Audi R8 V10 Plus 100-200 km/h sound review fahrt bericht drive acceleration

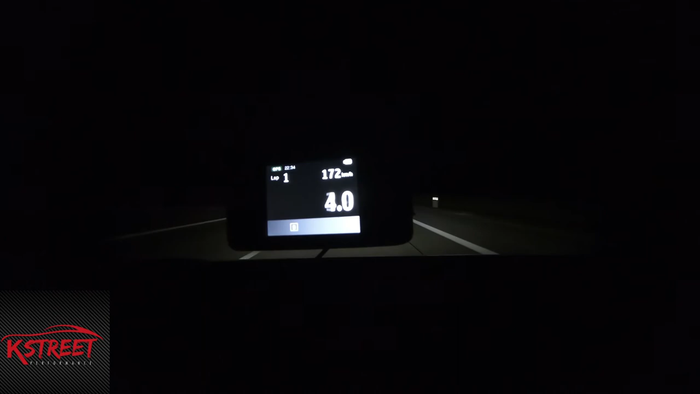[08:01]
Das sind 100-200, gemessen 5,7. Also da muss ich schon sagen, das ist ein mehr als perfekter Wert, das hätte ich jetzt, wenn ich ehrlich bin, nicht gedacht. 5,7 Sekunden, das ist eine Hausnummer.
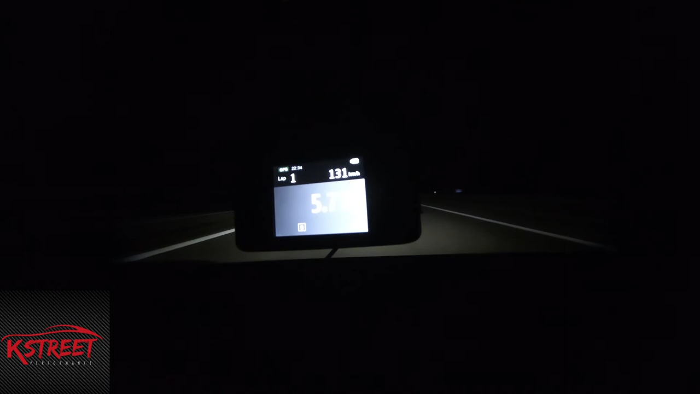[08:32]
Das geht schon richtig, richtig gut vorwärts. Da wollen wir mal schon gucken, ob wir gleich noch eine Vergleichsmessung machen können. Aber 5,7 Sekunden, da können sich einige wahnsinnig, definitiv. Also das, was man fühlt und so wie es sich fährt, das macht der Wagen auch. Das ist echt, echt heftig. Ja, probieren wir mal noch eine Messung 2. Würde ich sagen, lassen wir euch kurz alleine. Bis gleich zur Messung 2.